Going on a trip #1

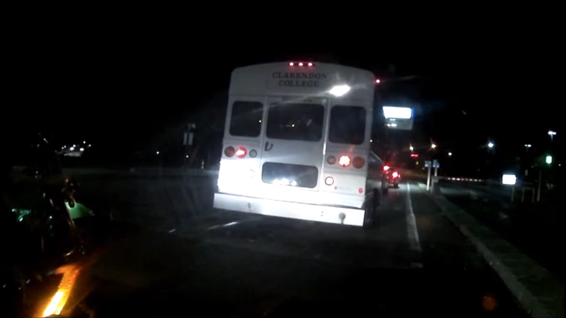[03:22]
slow down you got the tickets I hope so Kansas Turnpike oh baby oh baby I don't know what college that is but oh they're from Texas they're from Texas yeah this is Kellogg I think ain't it yeah yeah yeah
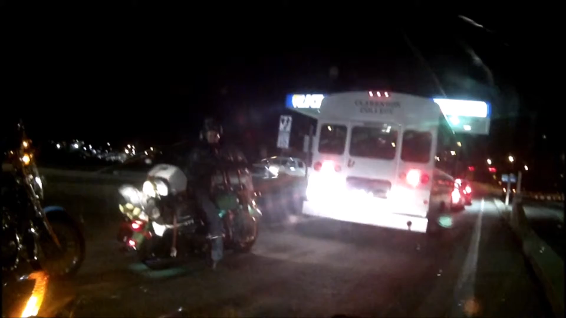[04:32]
they gotta pay it's a tow I don't know cash or k-tag what's the other lane say k-tag only this is cash or k-tag they must have had a dig in their change jar